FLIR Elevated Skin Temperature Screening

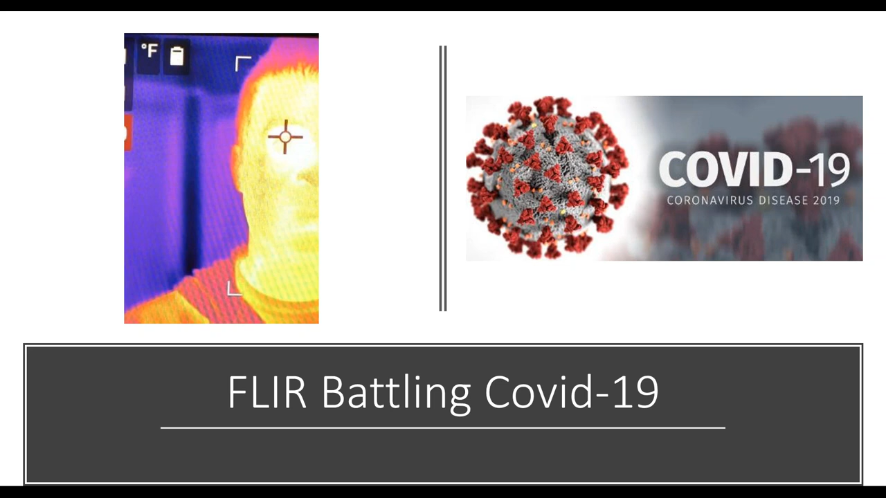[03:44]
I couldn't say it better myself. I might have to write down a few of those things you said about me. I appreciate everybody taking some time out of their day to jump on the call this morning. What we're going to be specifically talking about is how FLIR is battling COVID-19. So generally, when you think of FLIR, we think of thermal, right?
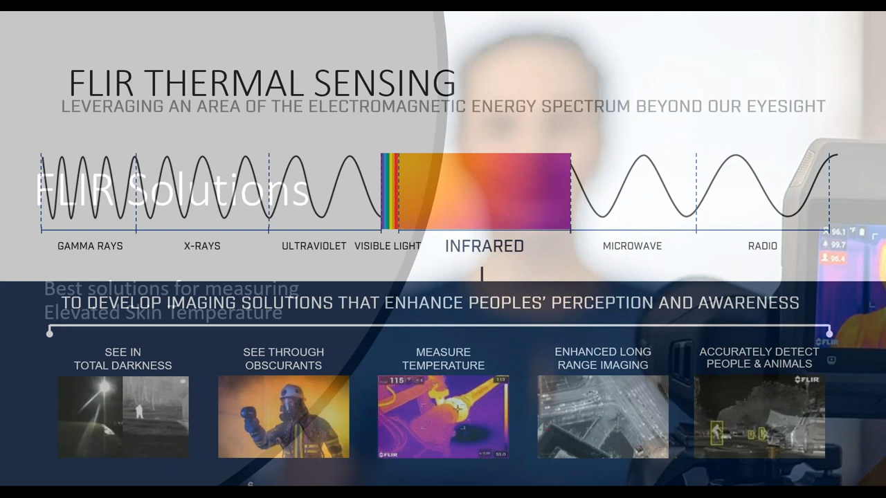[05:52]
So what we're going to review over the next few slides and the next few minutes is what makes FLIR's solution the best solution for elevated skin temperature reading. So to give you a little bit of a basis, as Mark mentioned, I am a level one thermographer, and I'm kind of a nerd for the science aspect of it. I don't want to beat you guys over the head with science first thing in the morning, so we'll make it short. But what you're seeing with an infrared camera are wavelengths of light that we can't see to the human eye.
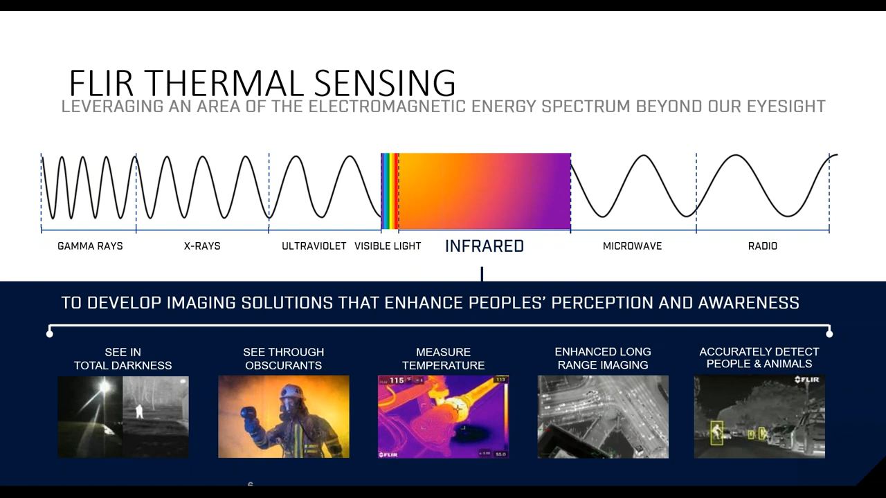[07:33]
It's comparing today was 100 degrees and a week from now, it's up to 150. Why? Right. We're kind of doing the same thing here, but it's a little trickier with skin temperature than it is an inanimate object. Right.
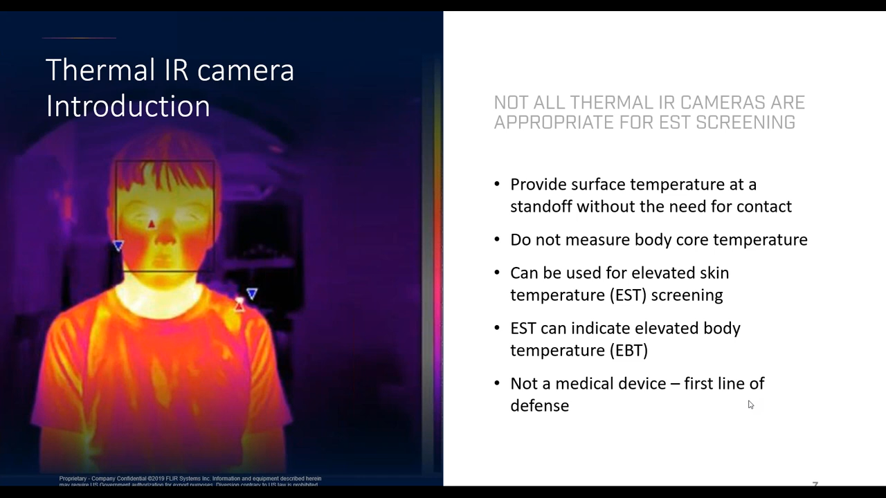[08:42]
I'll try to limit it a little bit. It is not a medical device. But it is a first line defense. And a large, large picture of a process. So I explained a little bit of how thermal works. I want to get into a little more of why ours works the best and what we do differently with the science that I kind of briefly explained to you and how it pertains to skin temperature measurement. So on the right, you'll see an image of a gentleman's face with a box or rectangle around it.
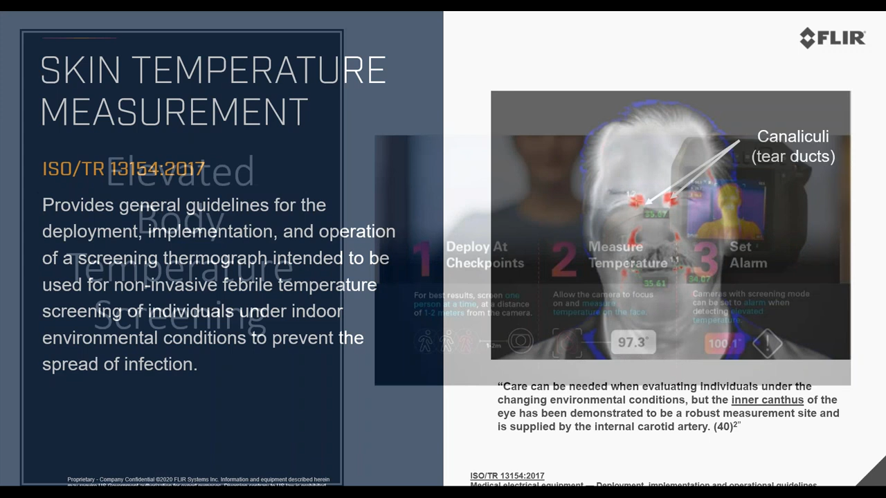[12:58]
So, how are we getting this temperature? What are we measuring? I mentioned it a little bit ago. We're going after the tear ducts. The reason why we target and the reason why we have the FDA approval for this has to do with these tear ducts. And it comes down to the tear ducts are very difficult to manipulate. Environmental factors don't really affect it.
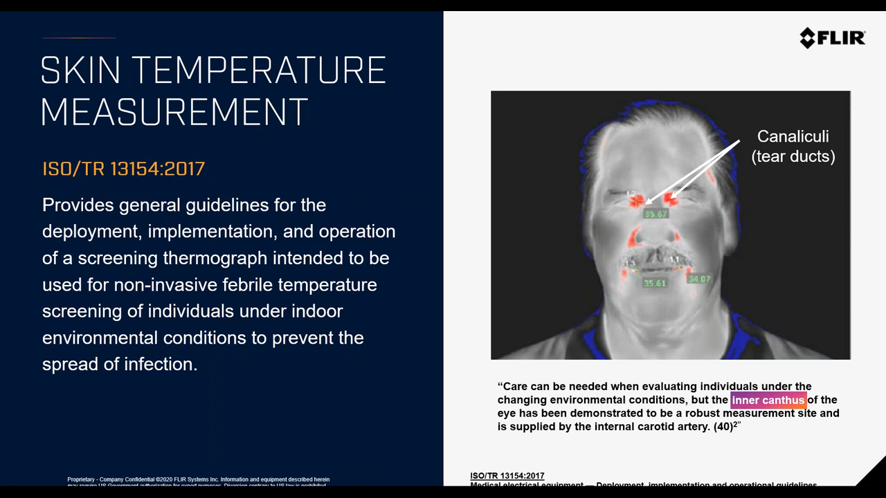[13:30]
Whereas, say, the forehead or other parts of the human body are very, very much susceptible to manipulation or environmental factors.
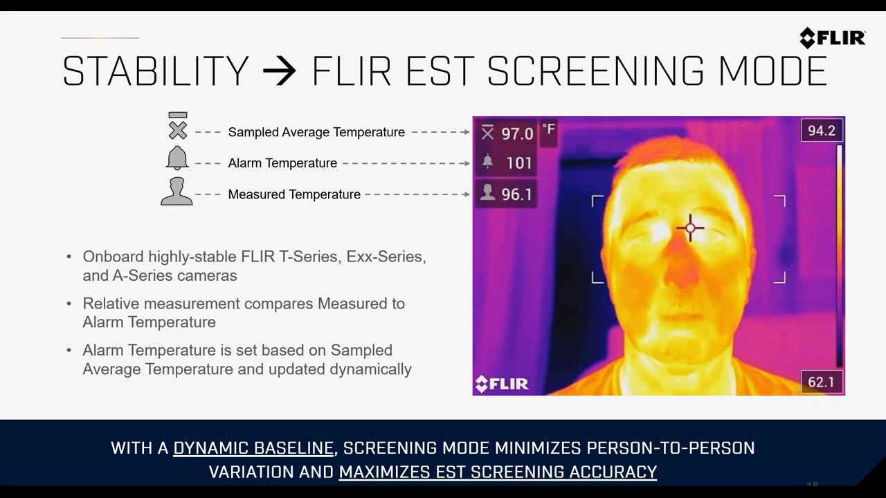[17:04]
It's an alarm function that you're setting, and it will indicate on the camera. It has an onboard speaker or speaker and microphone that can alarm audibly, or it will actually flash on that alarm red,
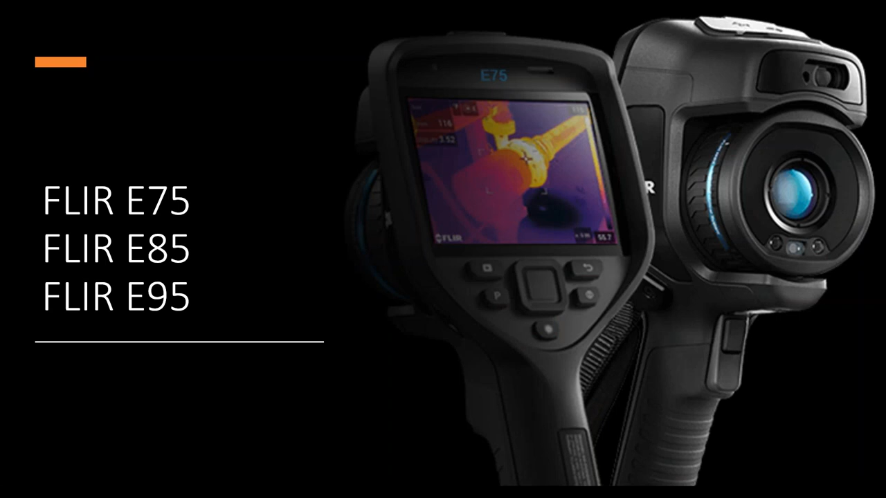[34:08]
The E-XX series cameras is the E75, 85, 95.